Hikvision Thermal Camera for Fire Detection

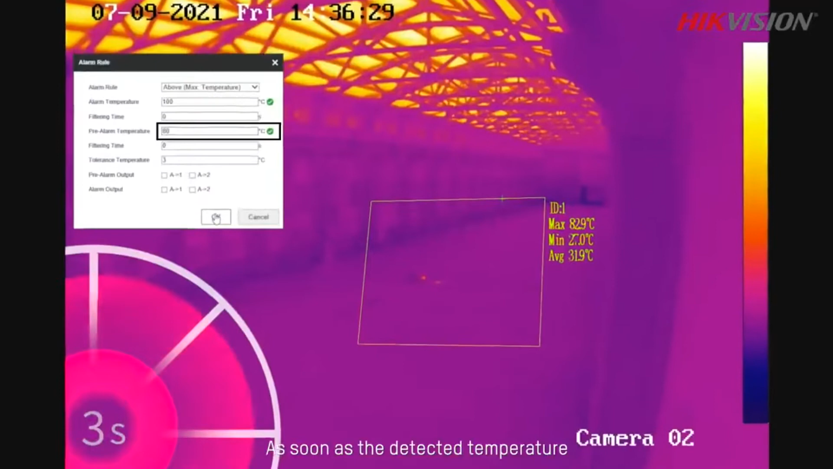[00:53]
On screen: max 82.9°C
As soon as the detected temperature reaches the preset 80-degree threshold, a clear alarm is triggered by high-vision thermal camera.
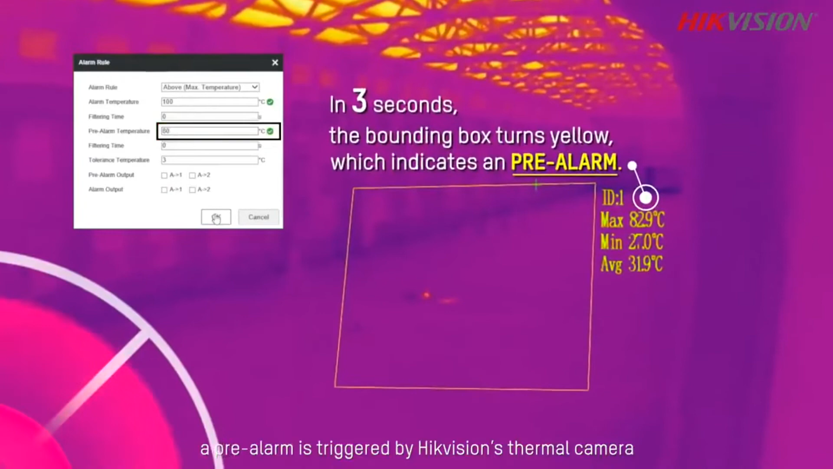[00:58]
On screen: max 82.9°C, min 27.0°C
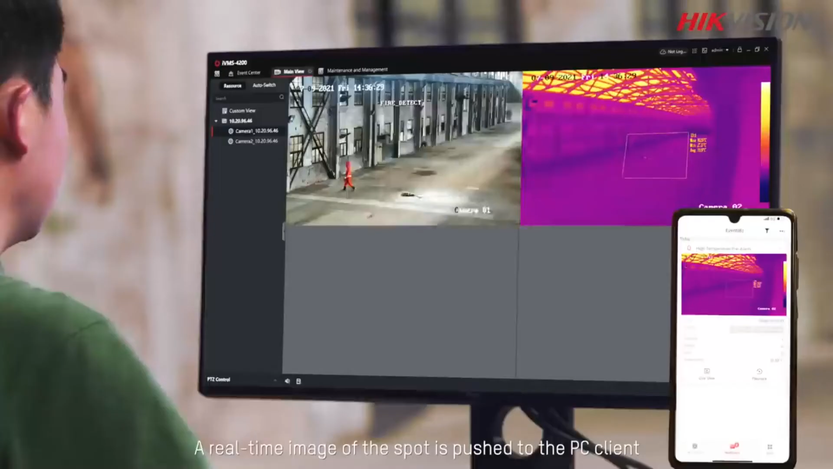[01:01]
A real-time image of the spot is pushed to the PC client and the mobile app.
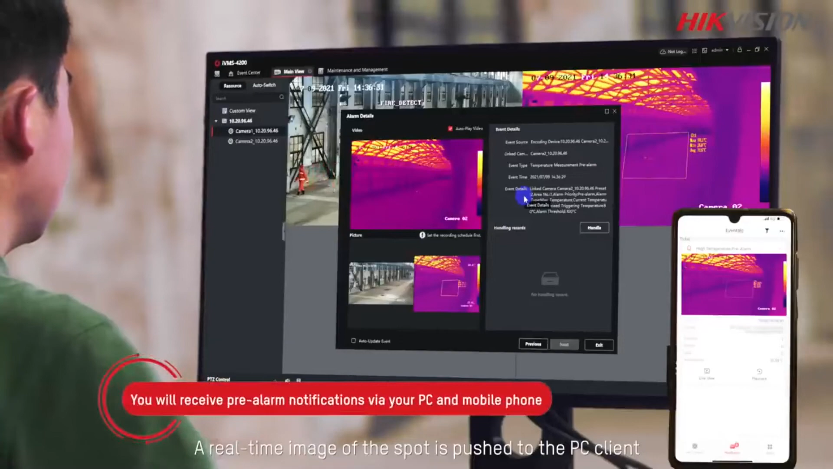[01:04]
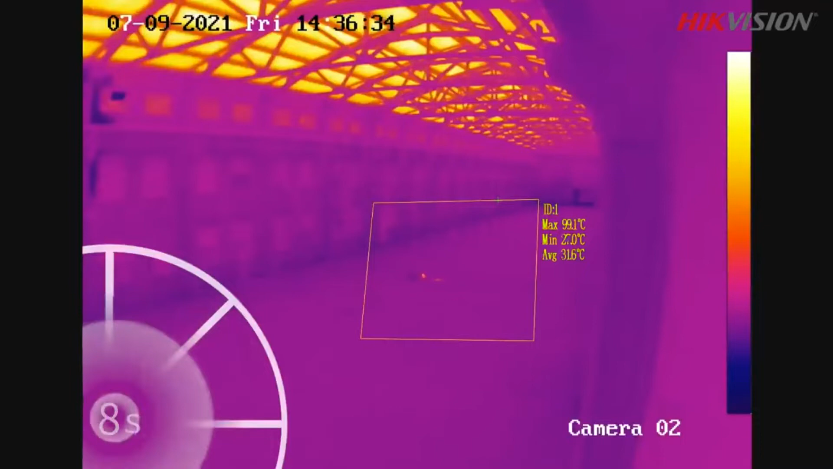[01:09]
Once the temperature reaches the next threshold of 100 degrees, a formal alarm is given by the thermal camera.
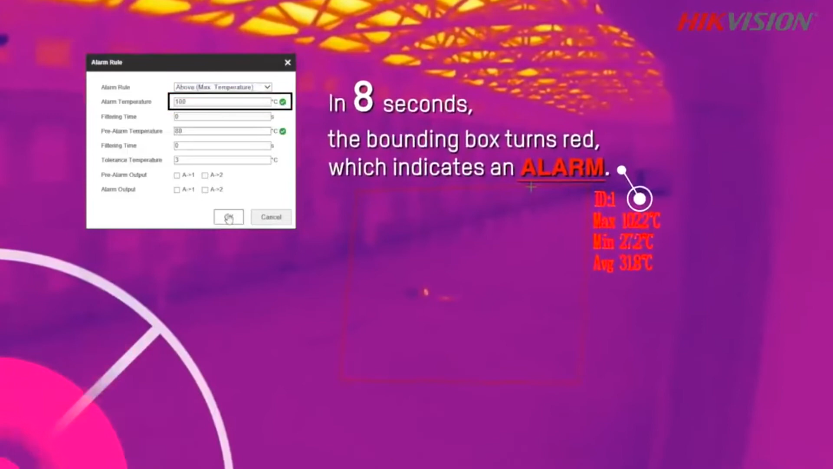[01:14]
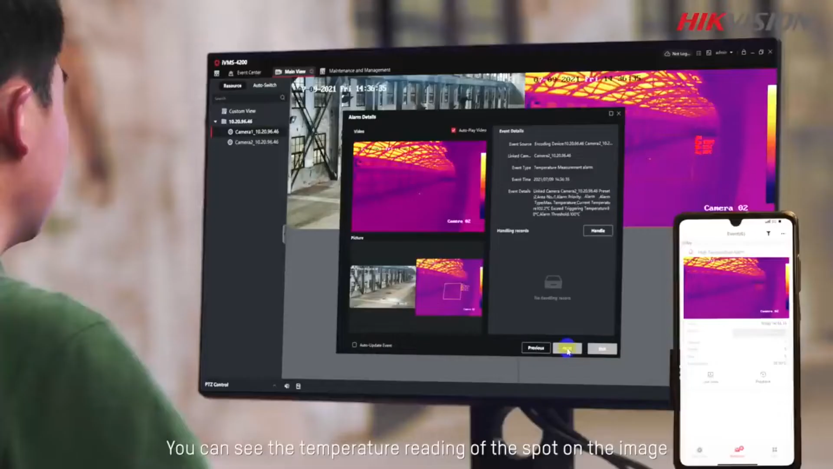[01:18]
You can see the temperature reading of the spot on the image.
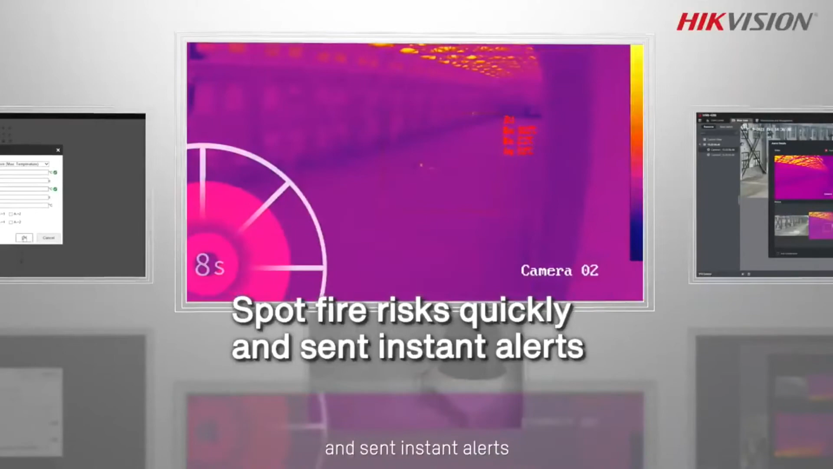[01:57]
Spotting the fire risks quickly and send instant alerts, giving you enough time to respond.
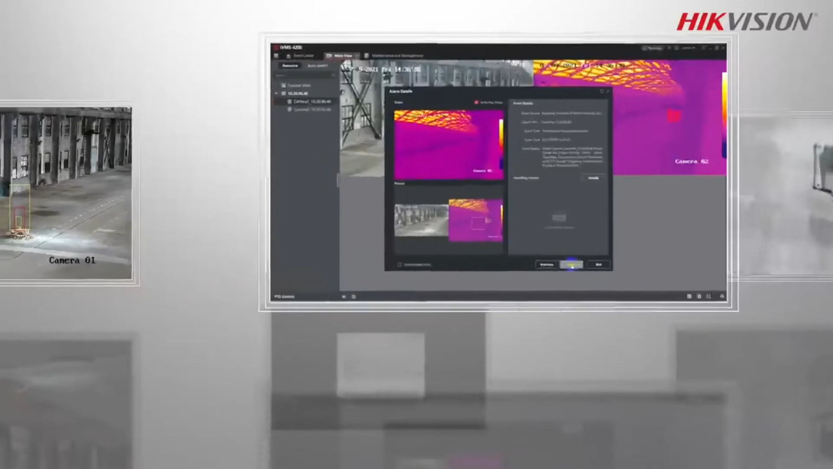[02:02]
These cameras push real-time images when spotting the temperature abnormally or on fire, so you can see the situation when you get there.